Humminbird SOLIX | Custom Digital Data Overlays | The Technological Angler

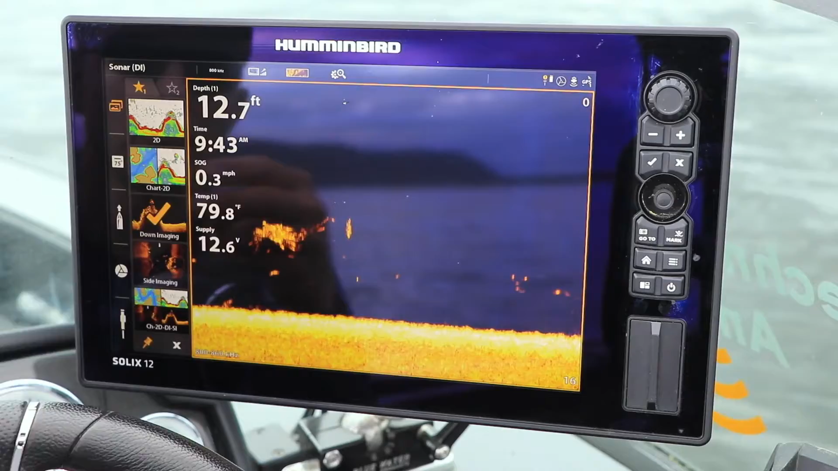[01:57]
On screen: depth 12.7 ft, water 79.8°F, speed 0.3 mph
you can customize the look and feel of the digital data overlay for each view in your collection.